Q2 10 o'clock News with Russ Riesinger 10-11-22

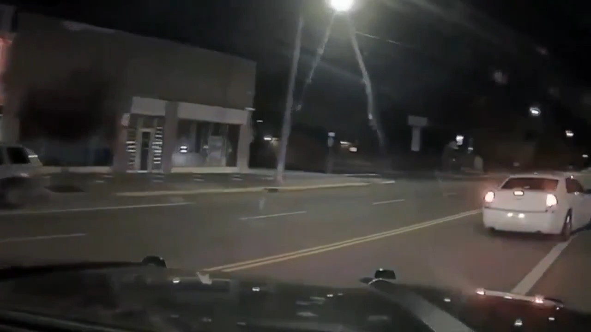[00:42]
And this driver turned Roundup into his own personal racetrack. Now police are on the lookout after he got away. Your MTN News starts right now.